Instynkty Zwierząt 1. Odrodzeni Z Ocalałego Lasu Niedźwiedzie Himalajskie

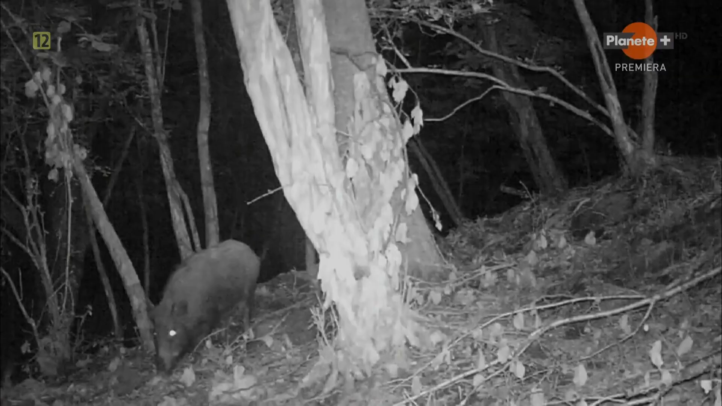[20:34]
Do uczty przyłącza się dzik, węszący pośród zarośli.
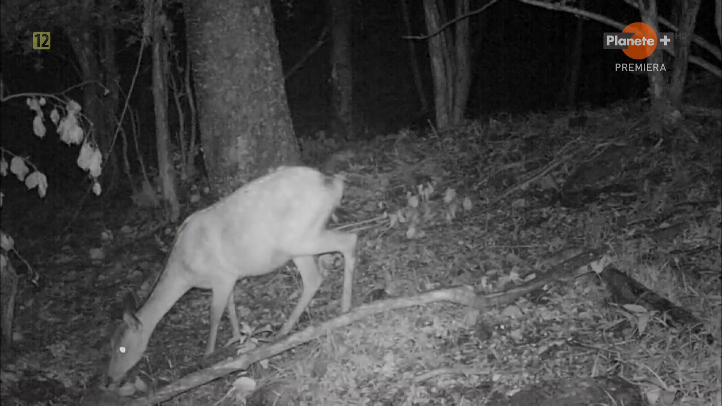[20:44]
Jeleń sprawdza zrzucone gałęzie, ale tym razem żywi się liśćmi.
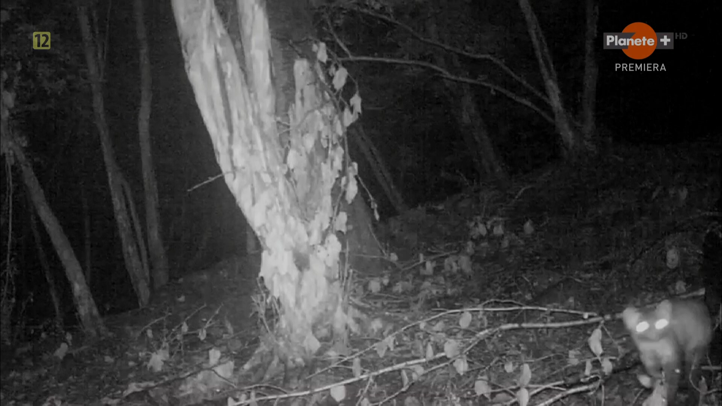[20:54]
Całe to poruszenie przyciąga leśne drapieżniki, na przykład mięsożerną kunę. Lis rudy także coś wyczuł. Zrzucone gałęzie stały się ucztą dla leśnych zwierząt, które normalnie nie byłyby w stanie dosięgnąć najbardziej dojrzałych czereśni.